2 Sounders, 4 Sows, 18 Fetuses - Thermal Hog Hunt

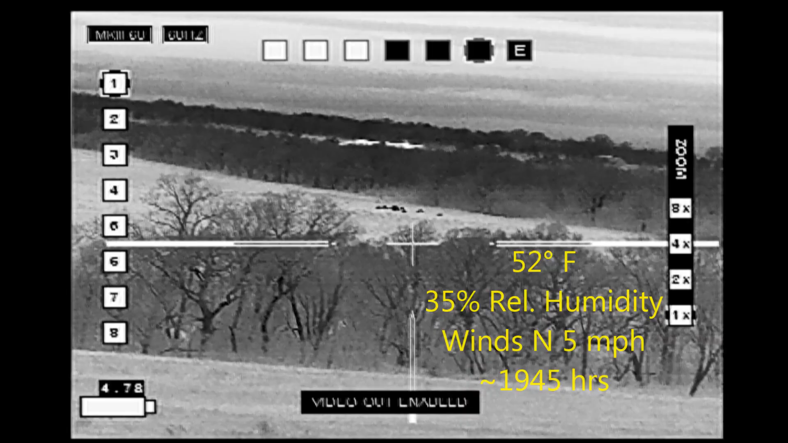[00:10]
I often see hogs over there and I try to keep an eye on them just in case they come over to the property that I can hunt.
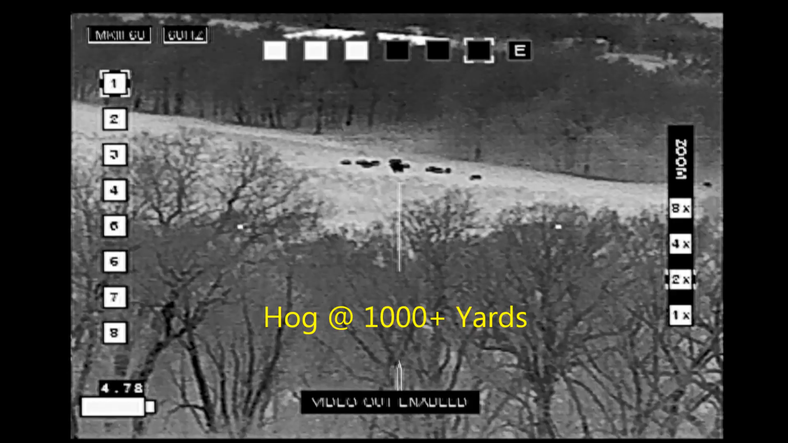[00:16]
These hogs were coming out of a gap in the woods that you see over here to the right
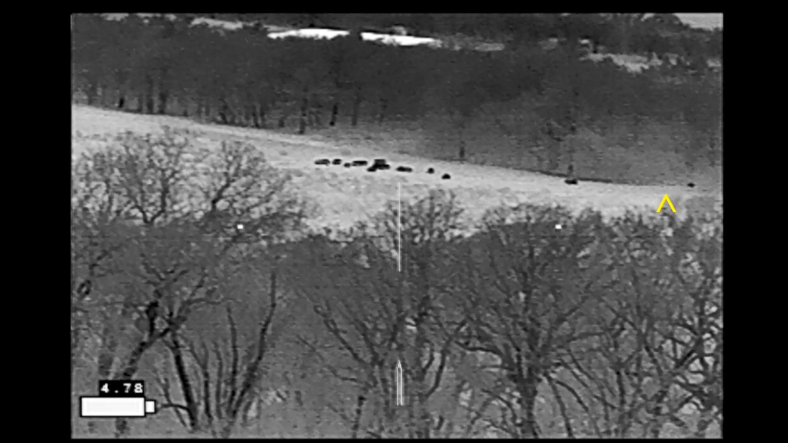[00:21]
and they just kept trickling out for a while. I scanned the rest of my property but would keep an eye on these hogs.
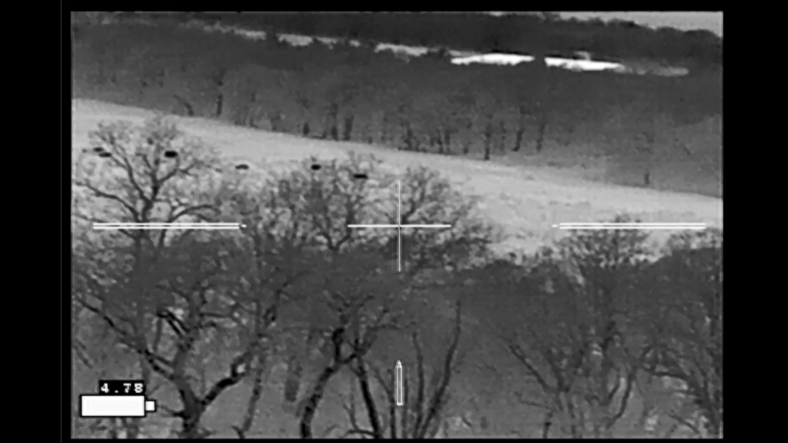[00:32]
More and more continued to come in and to pass the time.
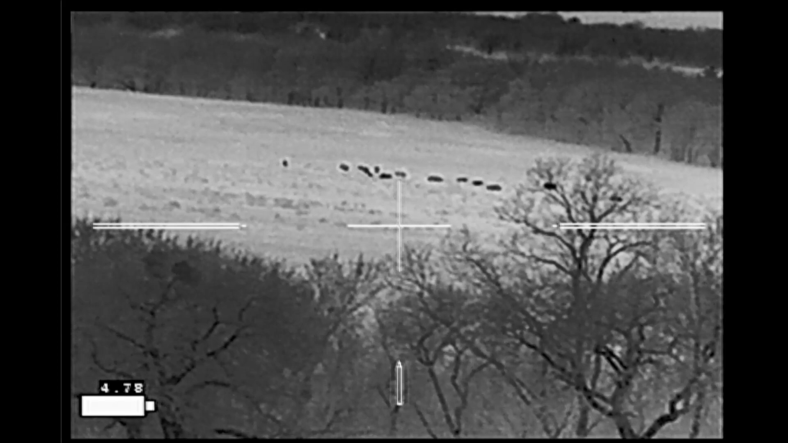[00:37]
I tried counting them numerous times. There appeared to be about 20 hogs in the group.
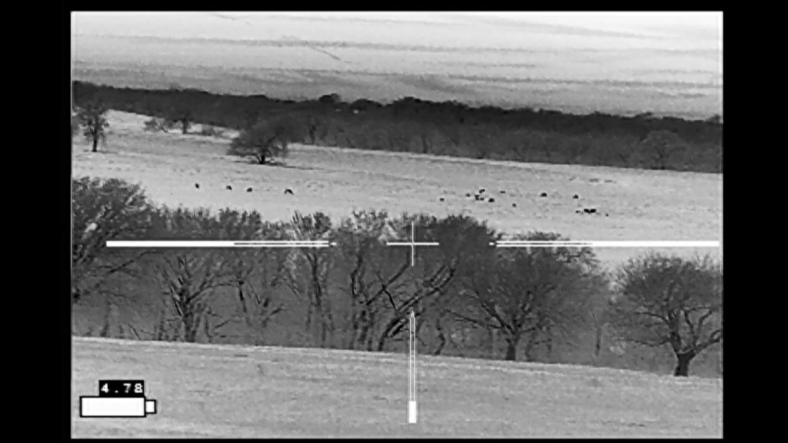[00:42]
For a while I was watching deer and hogs in the same field. Then I noticed something interesting.
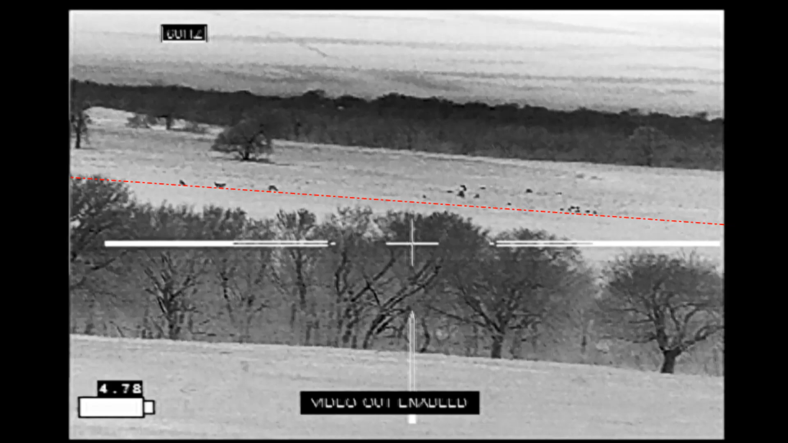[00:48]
All the animals are lined up along the line which actually is the fence line separating the properties.
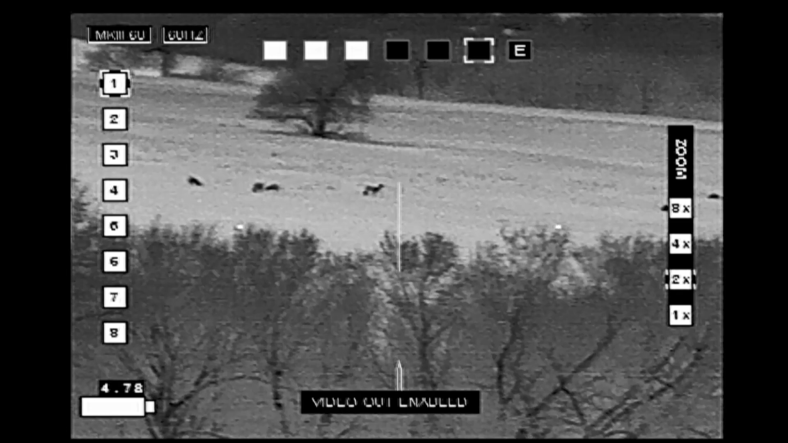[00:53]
This indicated to me that maybe the hogs would be crossing over to the property that I hunt and that I needed to hoof my way around there to get a better view of the hogs.
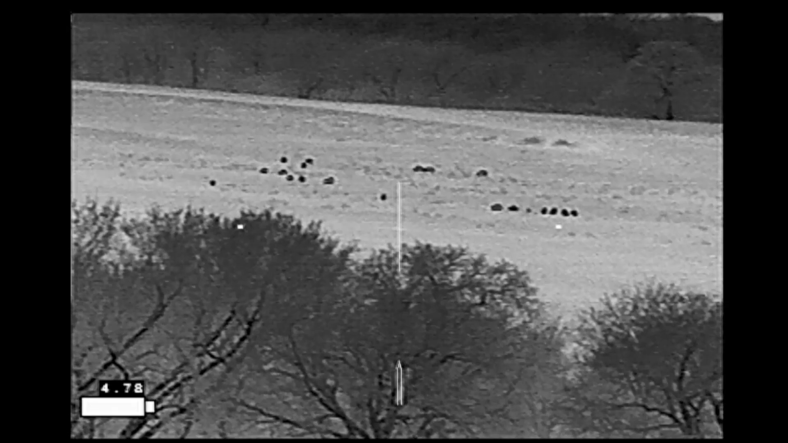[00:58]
There they are lined up at the fence.
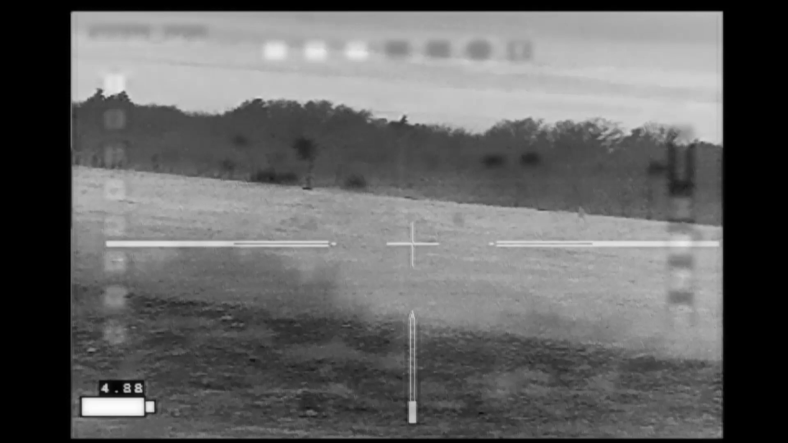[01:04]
Here I've made it into the field where the hogs are. They're just beyond this ridge and I can barely see them.
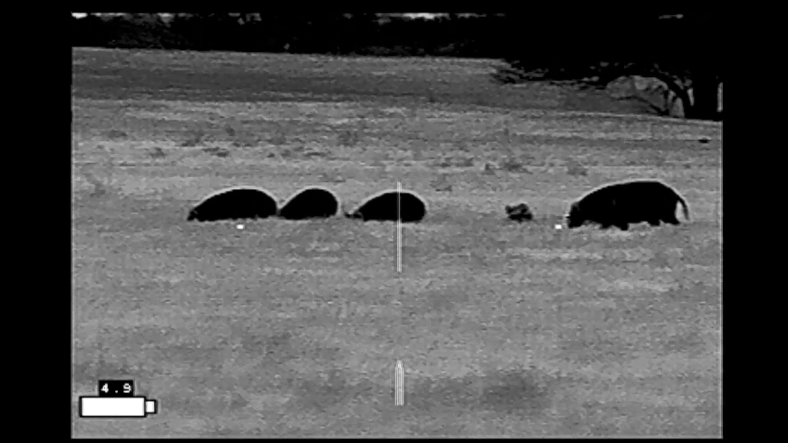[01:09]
Now I've moved over that ridge and I've got a good look at the hogs. They're only about 80 yards away at this point.
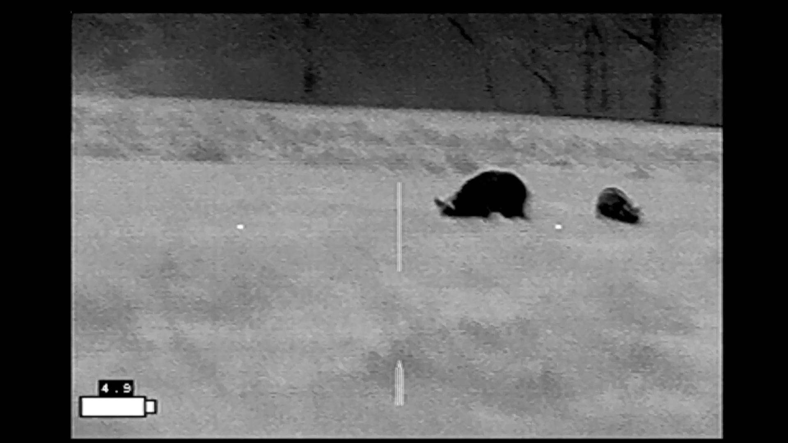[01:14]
I figured that I probably don't need to get any closer.
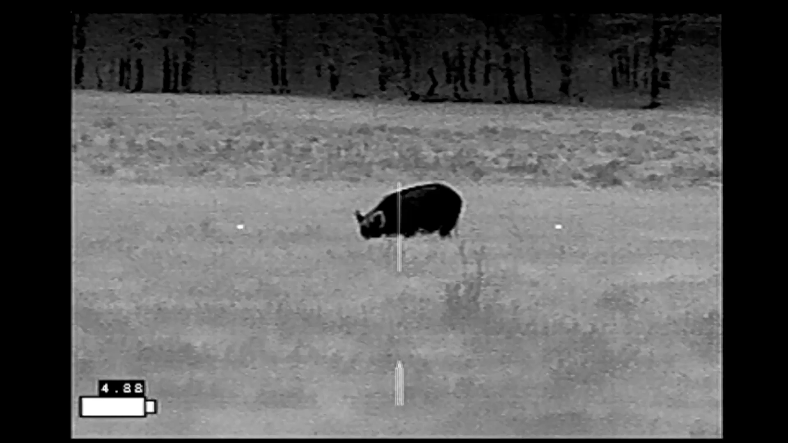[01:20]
I'm close enough at this point and so really all I need to do is assess to make sure that everything is clear.
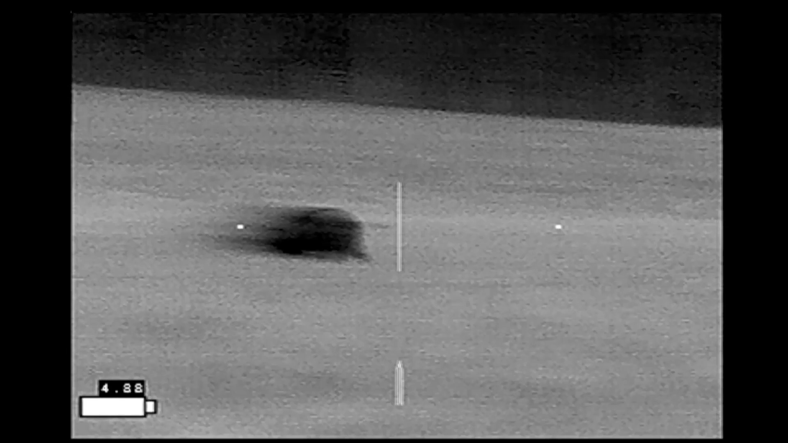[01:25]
I've got some deer on the neighbor's property up here to the left.
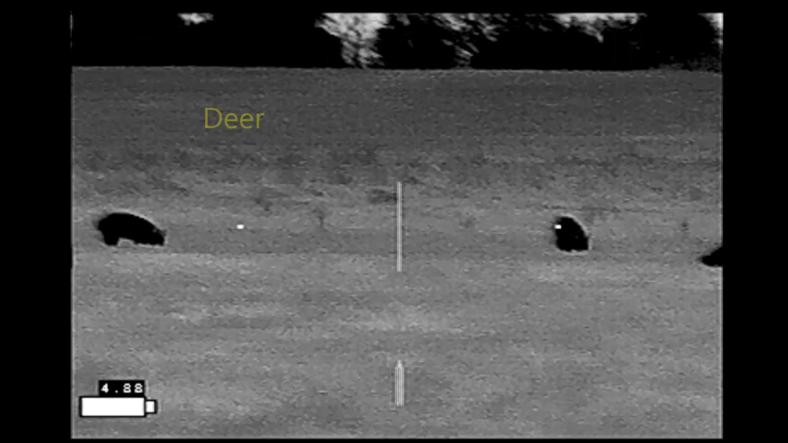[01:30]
The hogs are in a low area with
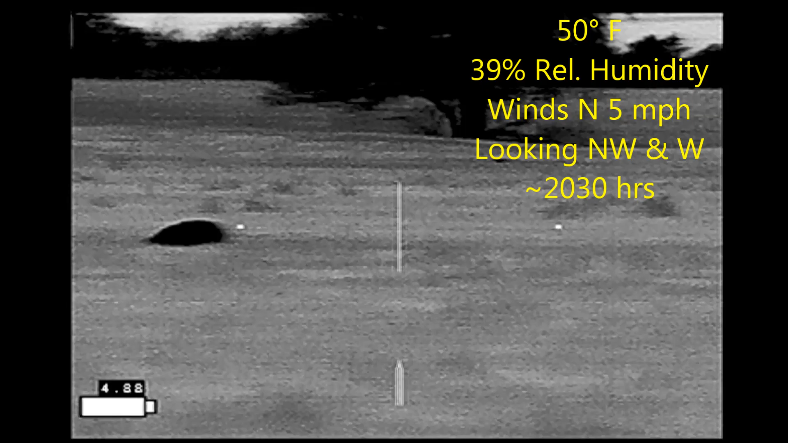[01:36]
the rise coming up behind them going up to the fence line so any shots that I take at the hogs as long as they're in the
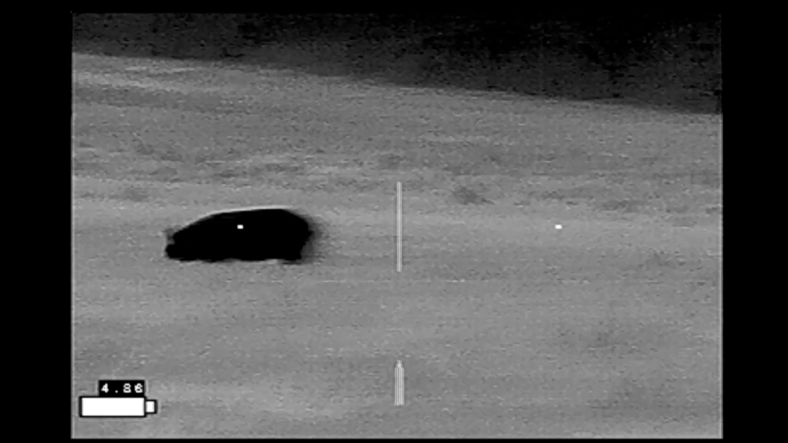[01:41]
low area will have plenty of backstop and I don't have to worry about bullets crossing over to the neighbor's property.
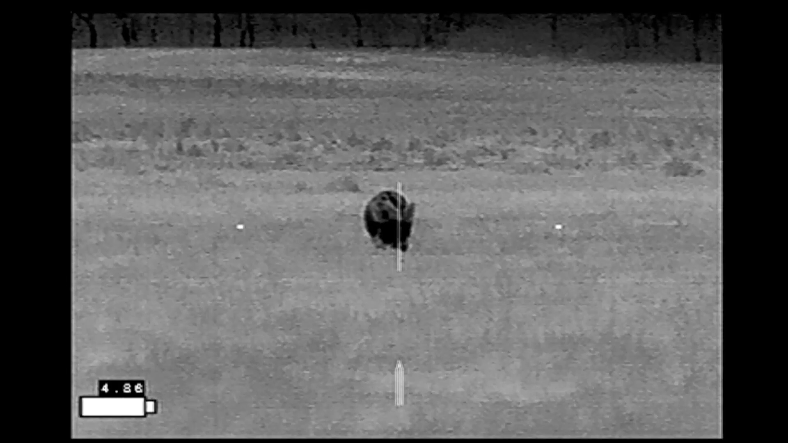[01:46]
And I just need to select my target which I think is going to be this sow.
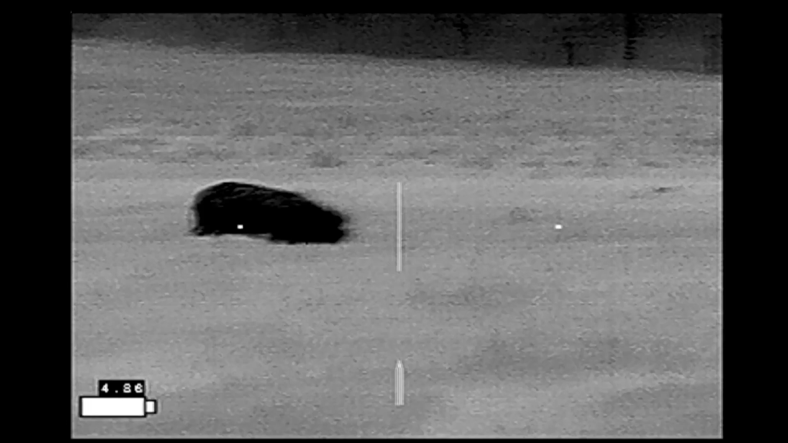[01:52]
Do another check of the hogs around her.
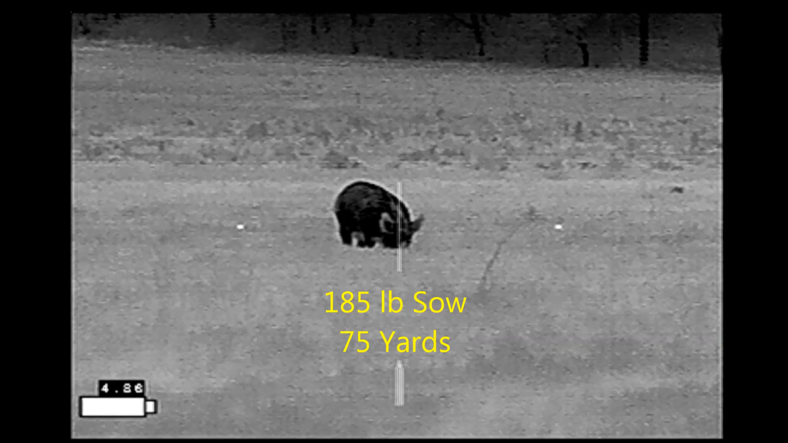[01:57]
Get lined up and here we go.
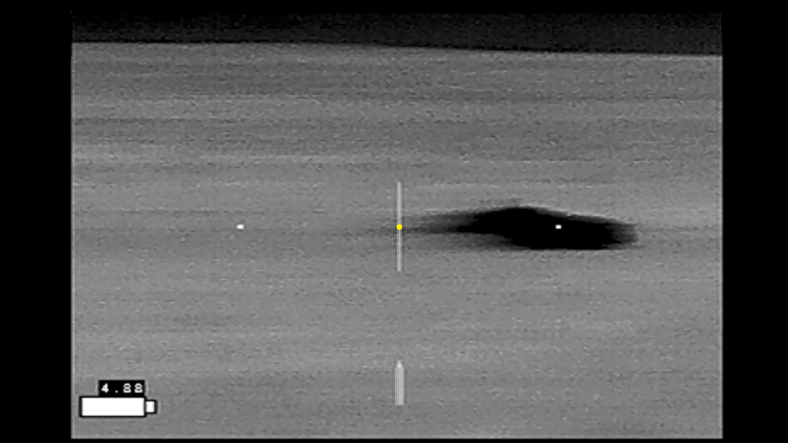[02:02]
She goes right down. I pick up these hogs running before they get out of the low area.
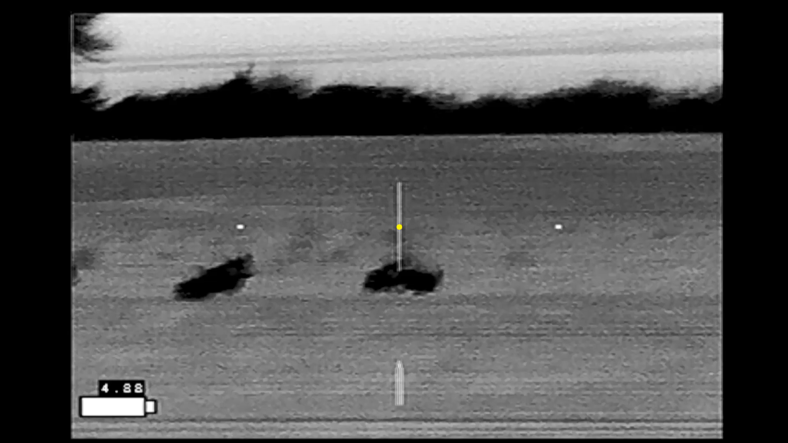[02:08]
I drop that one.
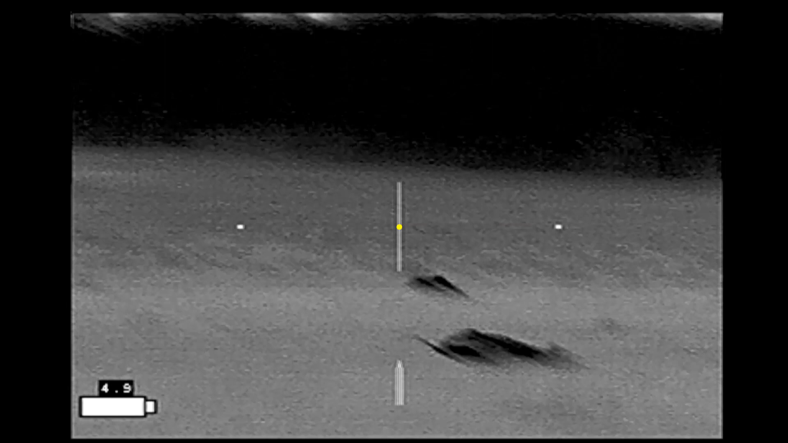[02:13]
That shot's a little bit high and the hogs are leaving the area that I want them to be in.
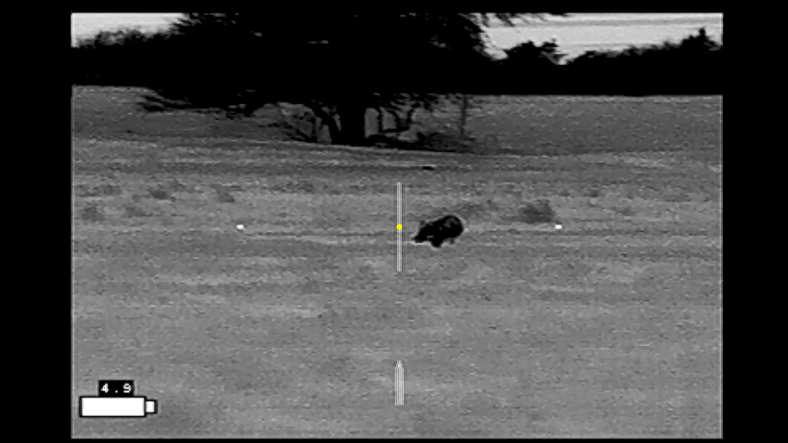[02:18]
And the second hog I drop is running.
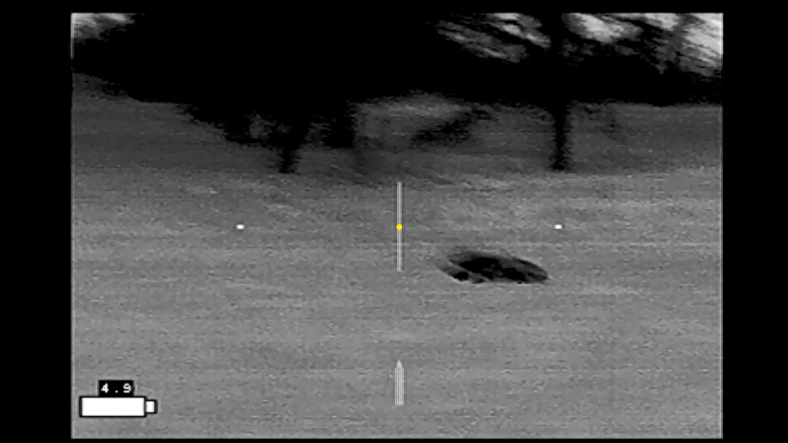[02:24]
And the Hornet DSST 6.5 Grindel ammo is going to do some just massive damage on this hog.
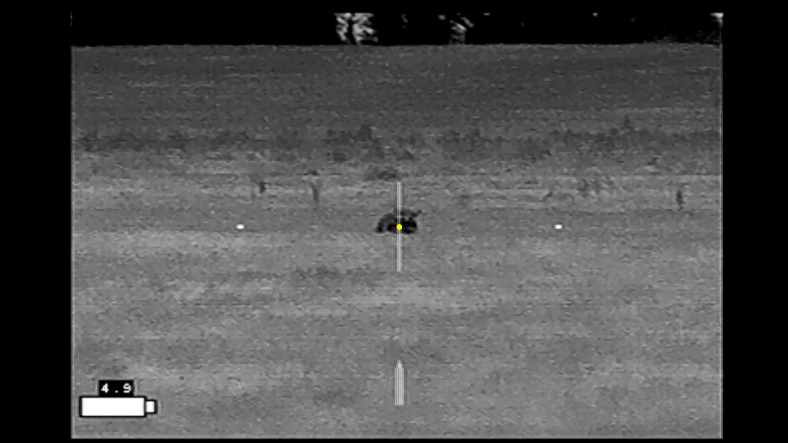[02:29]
Watch right here.
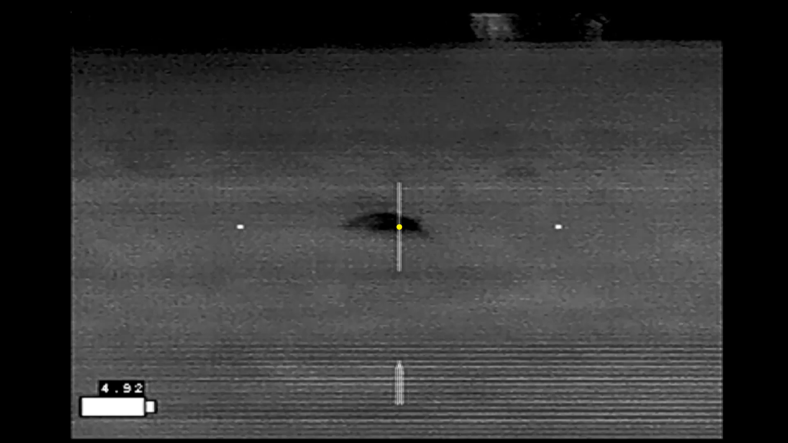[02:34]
And she will not be getting up again.
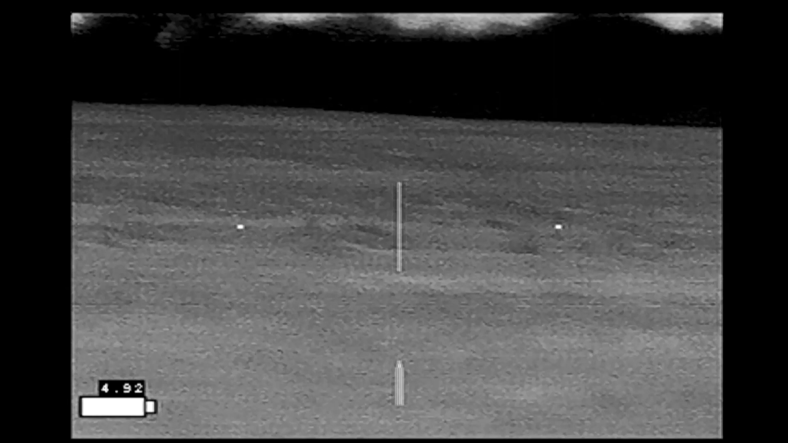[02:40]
There are no more viable shots at this point. The hogs are leaving the property and I am done.
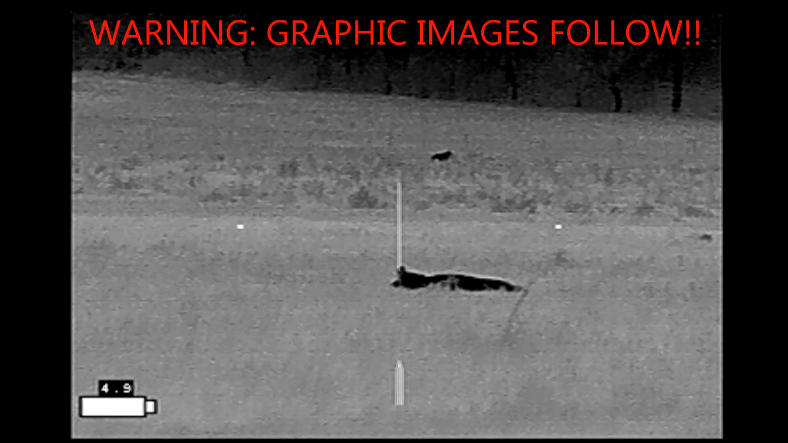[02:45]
The shot on the first sow probably took out the cervical spine.